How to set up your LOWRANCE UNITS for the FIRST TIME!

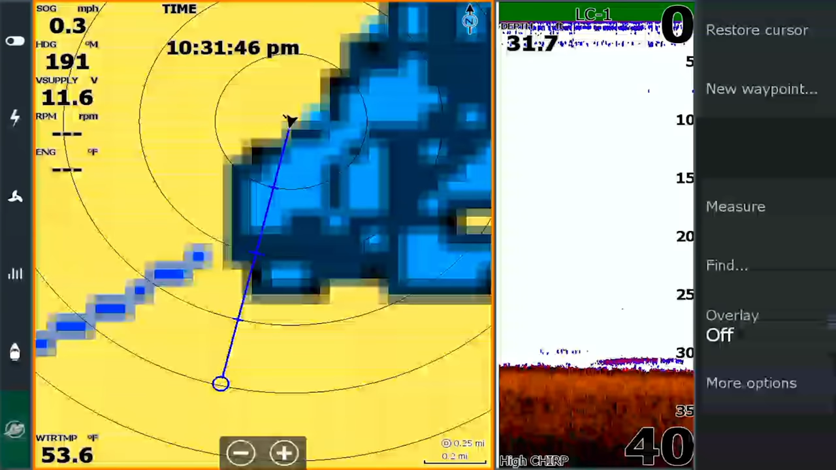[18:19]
On screen: water 53.6°F, speed 0.3 mph
So when I zoom in, I know exactly how far it is out to a brush pile or something like that.
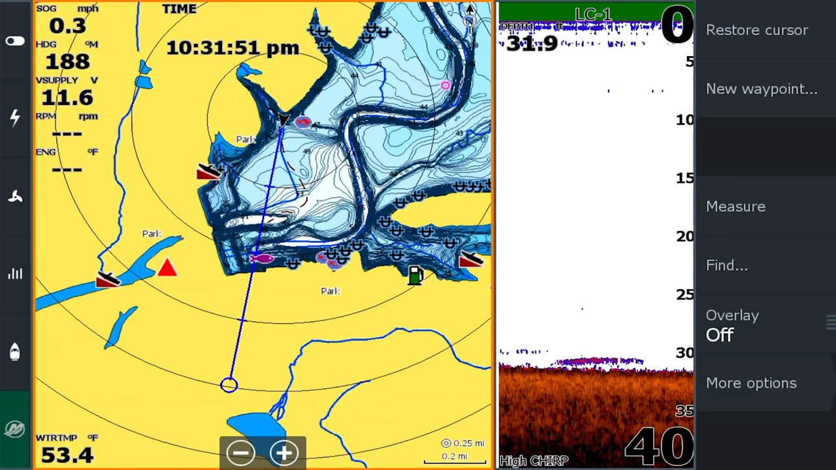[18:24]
On screen: water 53.4°F
Um, and then I really like my, my heading sensor just to, you know, I'm putting it on, on a way point. I want to go directly to the way. Exactly. I use those a lot. It helps you, it helps you to be able to line up to those way points that you're working to. Um, it kind of lets you see where you're heading. If you're heading across lake or, um, a big body of water, it's great. You know, if you're in water, you're not really familiar with,
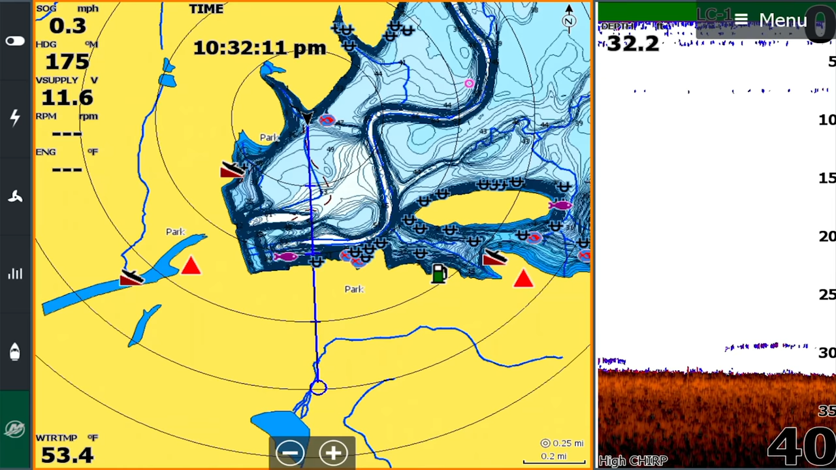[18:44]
On screen: water 53.4°F
you know, if you've got that heading extension up, it's going to show you running. And if you were running over here and you're coming up on this hump and it turns out it's a really shallow hump that,
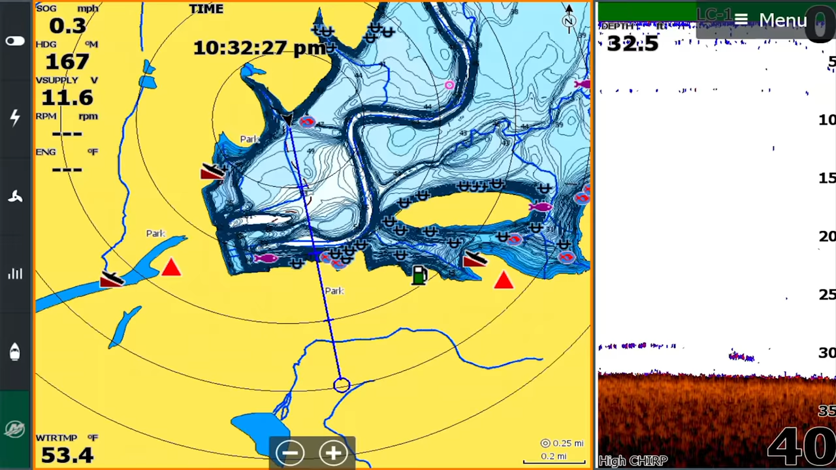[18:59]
On screen: water 53.4°F, speed 0.3 mph
One other thing that I will do some is in my pages, I will set up, I'll have a chart.
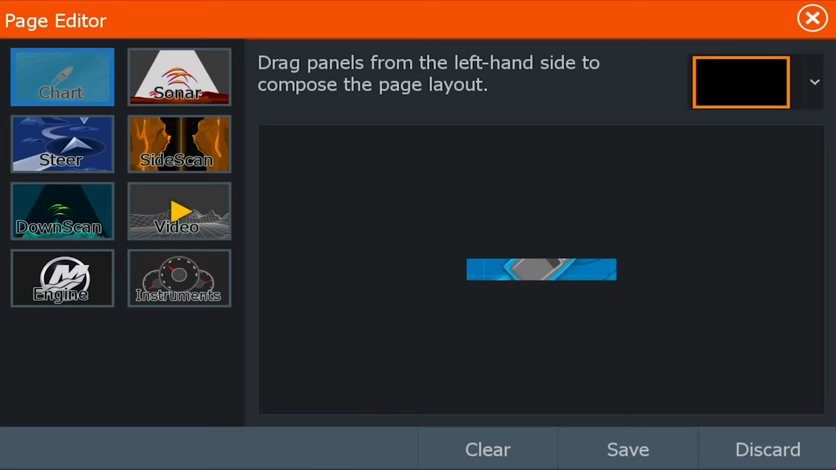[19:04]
I will put sonar in there and then I will put side skin in there and I will put it under this right here. I just moved it all around. If you guys are following me there on the screen, I hit save.
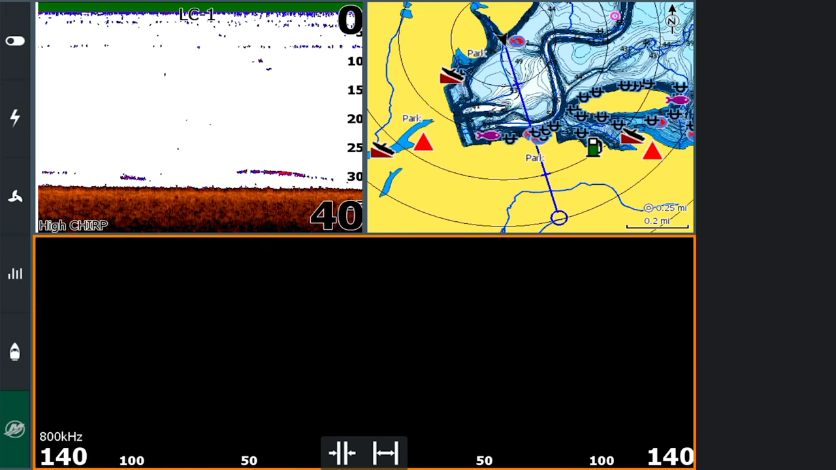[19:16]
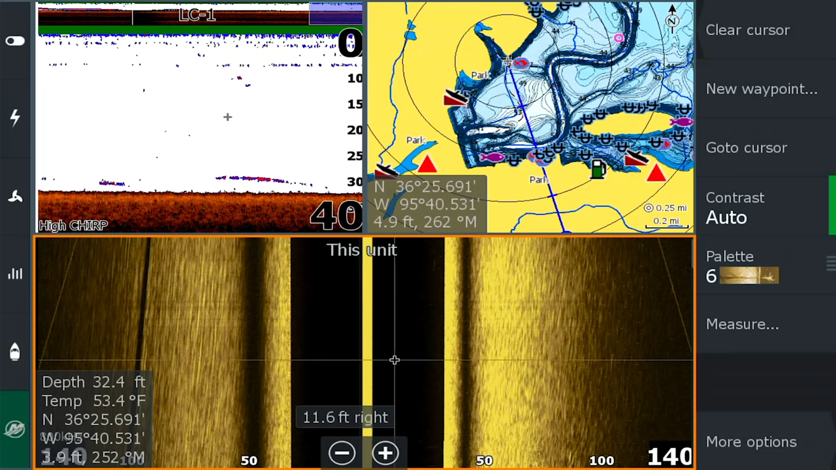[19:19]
On screen: depth 32.4 ft, water 53.4°F
And then this right here, I will put left only to where this unit's left.
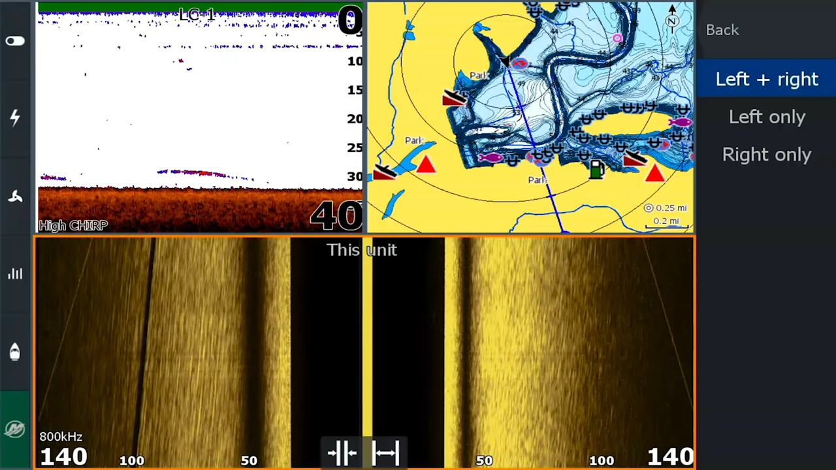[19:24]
And then I will do the exact opposite over on my other unit. The other thing then I would adjust my splits.
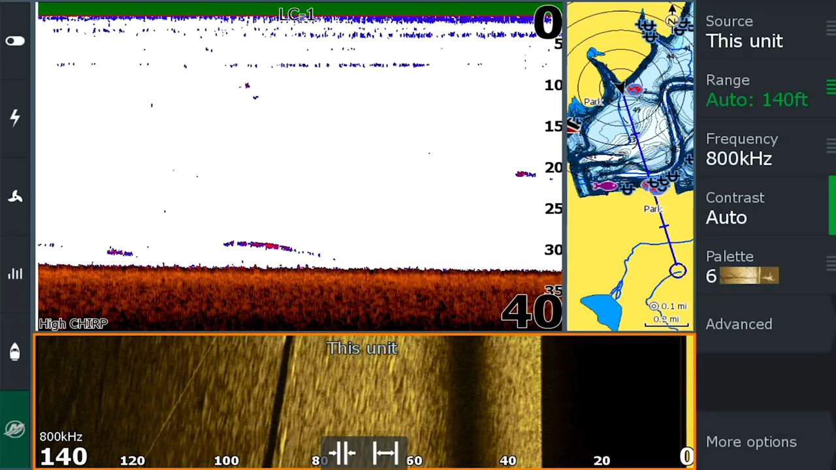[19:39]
Now, obviously that's in auto right there because we're in such deep water. I take my range and my downscan. You can see I'm in the orange box right there. I take my range and I take that out of auto. I usually run it, you know, somewhere between 100, 120, 130, um, or 100, you know, 100.
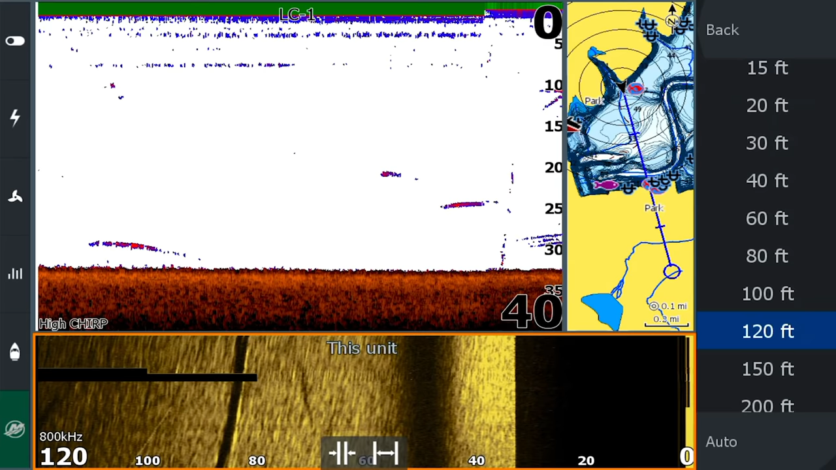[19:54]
I was going to say, if you look at my boat with, uh, with our active imaging, uh, most of the time mine's in about 120. Yeah. And people are like, well, you can look out so much further.
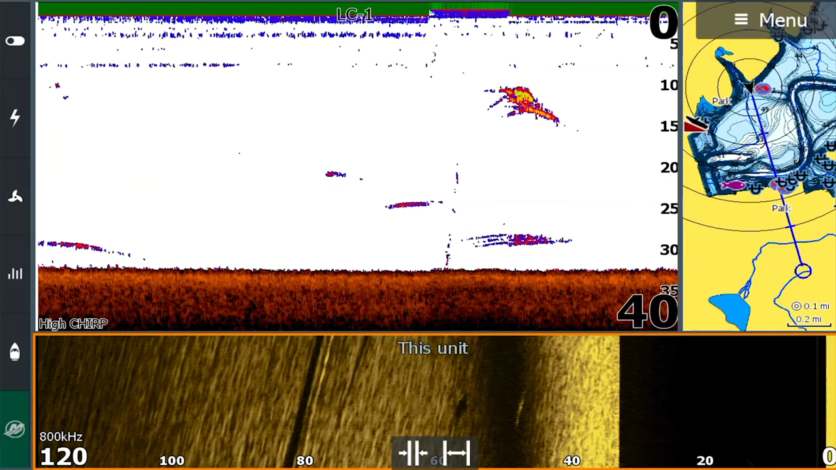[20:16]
I can see that I messed up here in my, uh, in my pages.
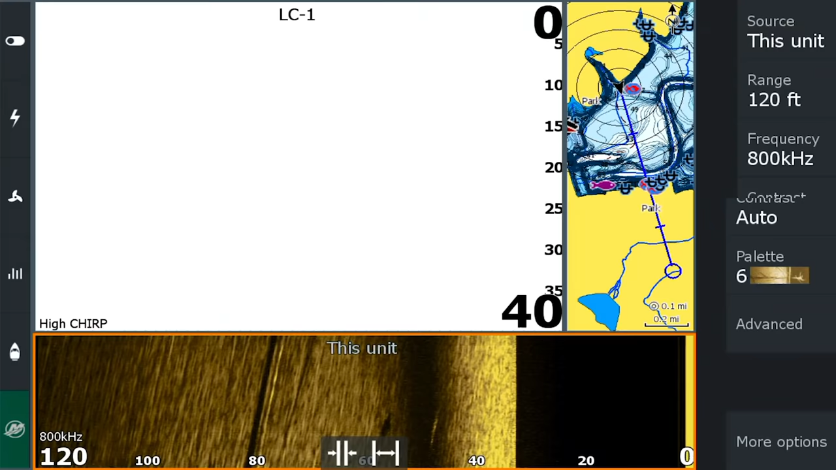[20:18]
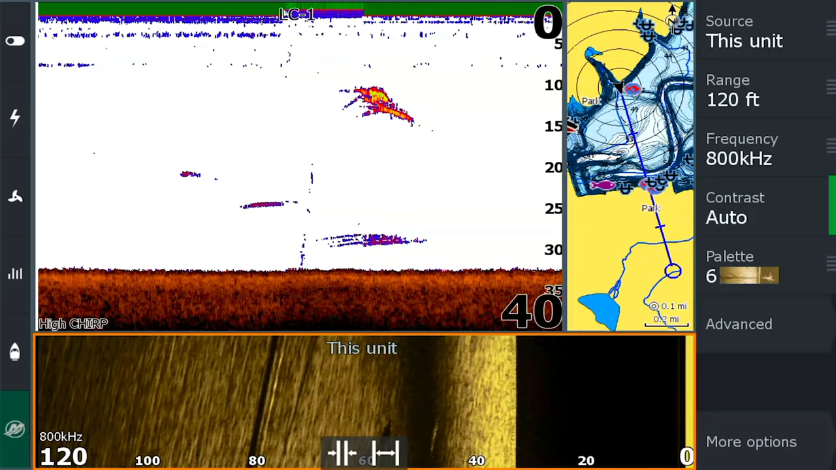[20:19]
I've got these backwards. Okay. So that's great. Let's talk about that. If you've got them backwards after you do it, I've got the sonar where I wanted the map.
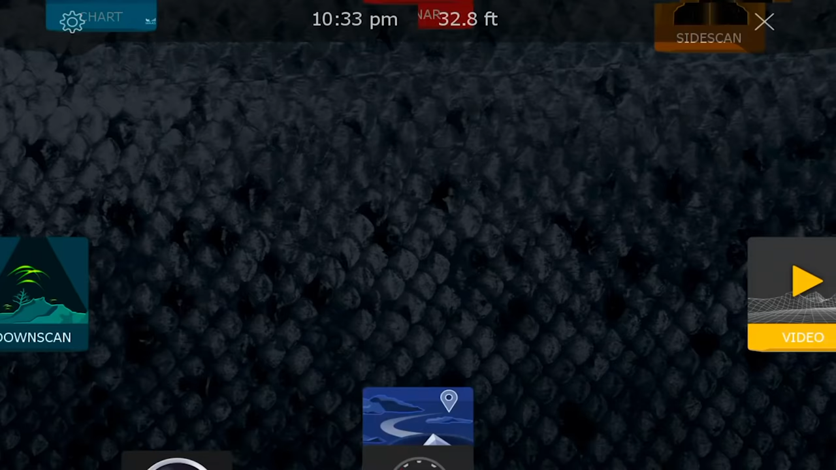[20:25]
So if we come here and we just touch the screen and we touch and hold, we get this little wrench icon takes us back there. We can swap it and then hit save again.
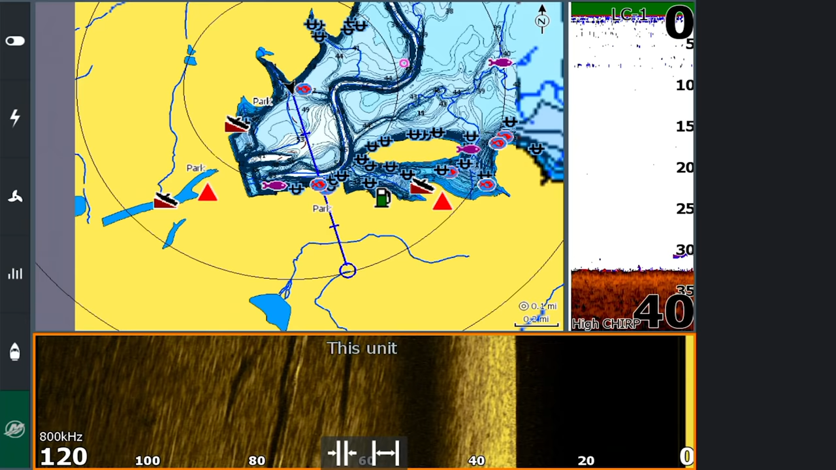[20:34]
Oh, that's perfect. Now I would need to go in and put all my edit overlay stuff that we just put on that previous screen. Now on this screen, if I choose, when I'm doing a lot of side imaging,
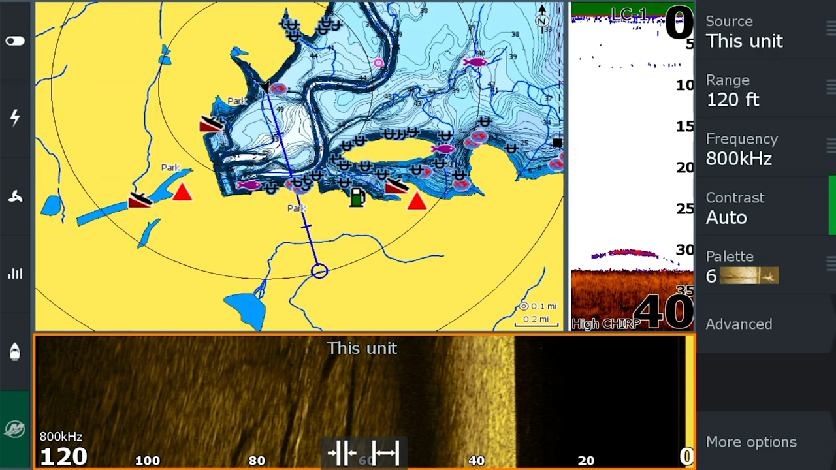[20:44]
structure events, I like to run it in that, you know, just gives me something different to look at every now and then.